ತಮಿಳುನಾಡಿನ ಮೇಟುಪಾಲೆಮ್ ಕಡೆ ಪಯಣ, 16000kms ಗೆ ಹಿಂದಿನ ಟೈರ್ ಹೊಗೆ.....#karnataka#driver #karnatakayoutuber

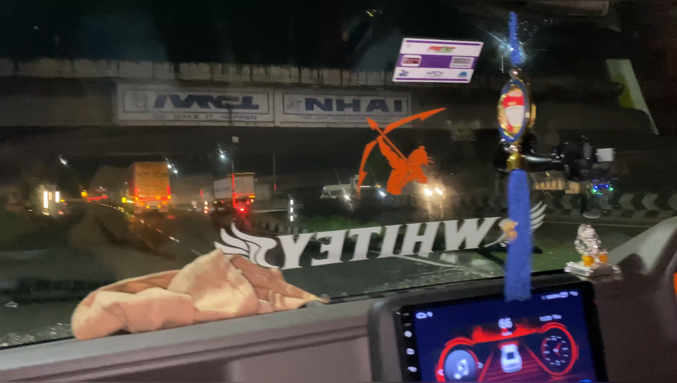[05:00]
ಇಲ್ಲಿ ಲೆಫ್ಟ್ಗೆ ಇರೋದು ಇದೆಲ್ಲ ಸೇಲಮ್ಮು. ಇಲ್ಲಿ ಮುಂದೆ ಹೈವೇ ಕಾಣಿಸ್ತಾ ಇದೆಯಲ್ಲ, ಅದು ಇಲ್ಲಿ ರೈಟ್ಗೆ ಎತ್ತಬೇಕು ಹೈವೇಗೆ.
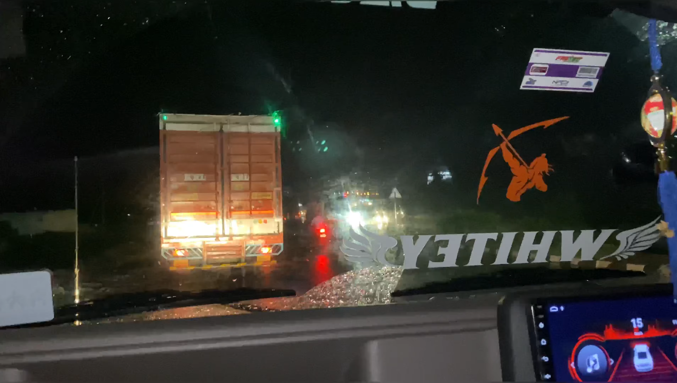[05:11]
ಕೊಯಮತ್ತೂರು ರೋಡ್ ಇದು ಹೈವೇ. ಇಲ್ಲೋಗಿ ಭವಾನಿ ಹಂಗೆ ಹೋಗ್ತೀವಿ ನೋಡಿ. ಲೆಫ್ಟ್ ಎತ್ತಬೇಕು, ಲೆಫ್ಟ್ ಎತ್ತಿ ರೌಂಡ್ ಹಾಕ್ಕೊಂಡು ಹೈವೇಗೆ ಹತ್ತಬೇಕು.